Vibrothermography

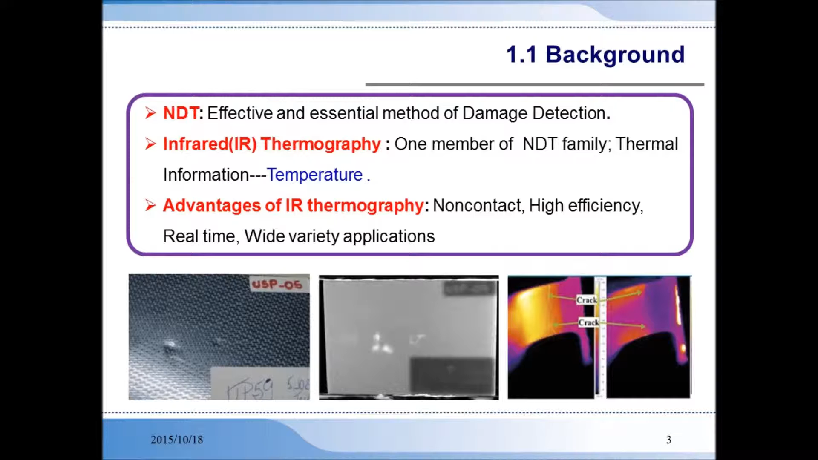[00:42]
One of the major NDD technologies is infrared thermography, which uses the thermal information materials to detect defects. Some advantages of IR thermography are that it does not require surface contact, it has high testing efficiency, it can do real-time testing, and it is suitable for a wide range of materials. The three main aspects of thermography are that, firstly, any object with a temperature above zero Kelvin will emit infrared radiation that can be captured on an IR camera. The second is that the areas of an object with different temperatures can be represented by the features of an IR image, i.e., the higher temperature, the more power the infrared radiation.